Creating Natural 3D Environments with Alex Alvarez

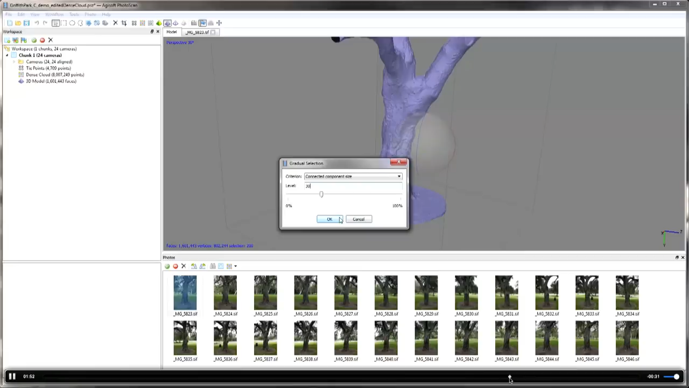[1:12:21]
Here I'm zooming around trying to see if I can find a floaty bit to show you.
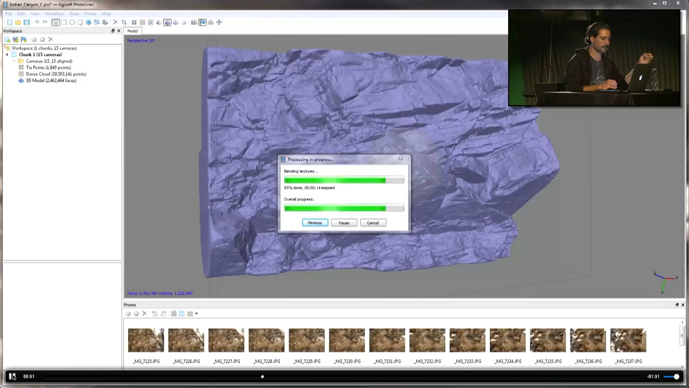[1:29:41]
This process goes very fast, usually takes about a minute. And then up at the top here, you have display modes in Photoscan, so like, you know, wireframe, shaded.
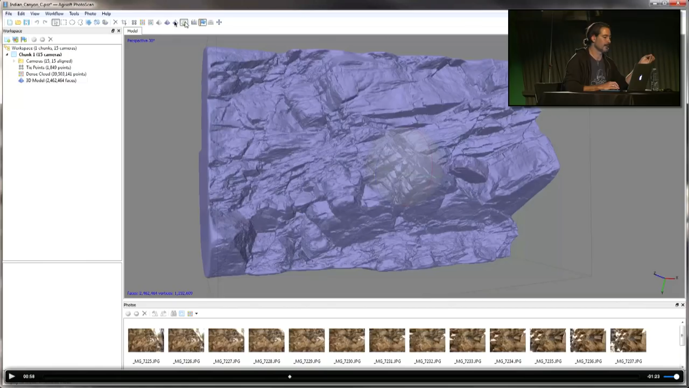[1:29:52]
This one is shaded with textures, so I'm just clicking on that. And there it is. So now I'm seeing my model with a texture.